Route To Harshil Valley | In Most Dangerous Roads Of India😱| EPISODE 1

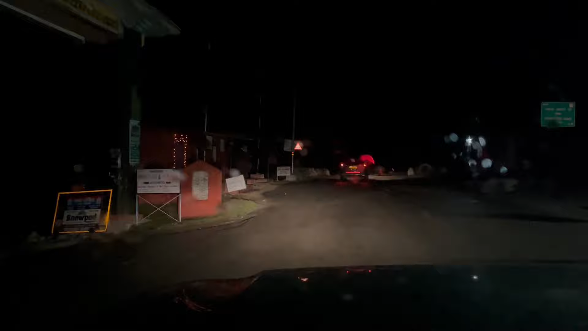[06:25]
यहां से लेफ्ट है और स्थी चलेगी आपका गंभूतरी को यहां से आप लेफडरोड डाल आर्मी एडिया बरो पुरा है